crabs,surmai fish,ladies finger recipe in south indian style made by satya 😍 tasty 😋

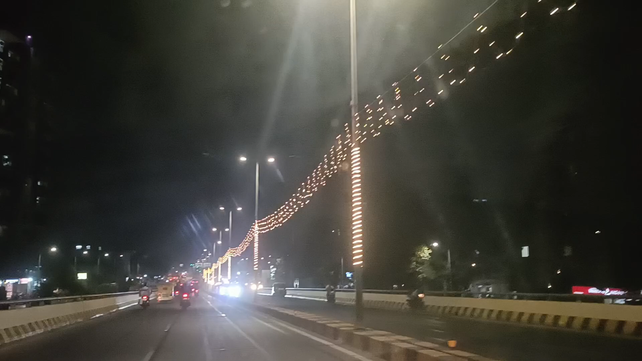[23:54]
पूरे रोड पे देखो कितने अच्छे से लाइटिंग लगाई है।